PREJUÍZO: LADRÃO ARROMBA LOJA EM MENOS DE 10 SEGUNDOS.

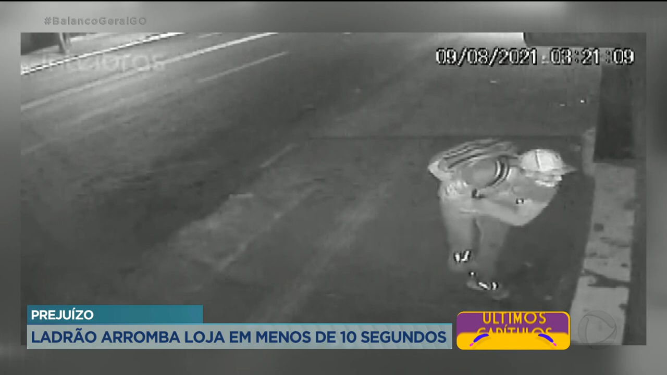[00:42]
Nas imagens de câmeras de segurança, é possível ver que o suspeito chega às 3 horas e 21 minutos da madrugada. Ele observa bem o local, abre a janela e entra.